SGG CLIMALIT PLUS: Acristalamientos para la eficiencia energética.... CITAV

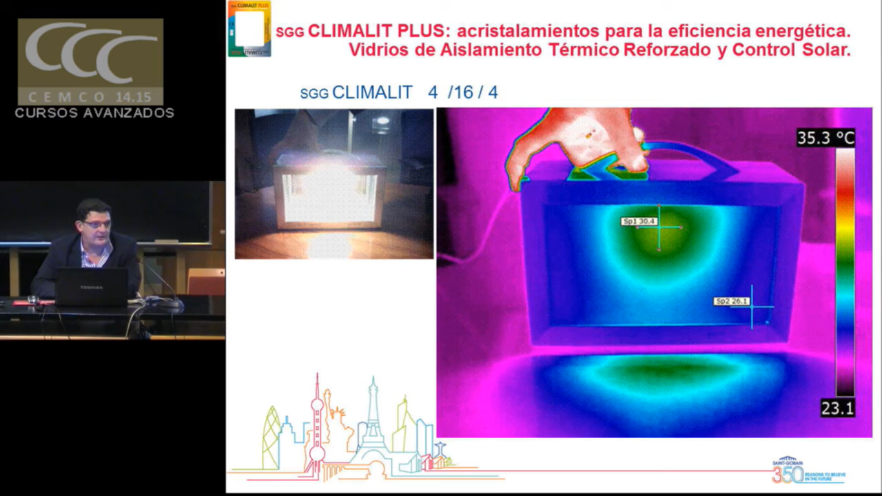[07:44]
On screen: scale top 35.3°C
Gráficamente O con una imagen Un comportamiento Frente a una Lámpara emisora de calor Este es un vídeo Un doble acristalamiento Tradicional Normal Dos vídeos separados Por ahí Vemos que aumenta La temperatura La temperatura En el centro Y este sería El comportamiento De un doble acristalamiento De aislamiento reforzado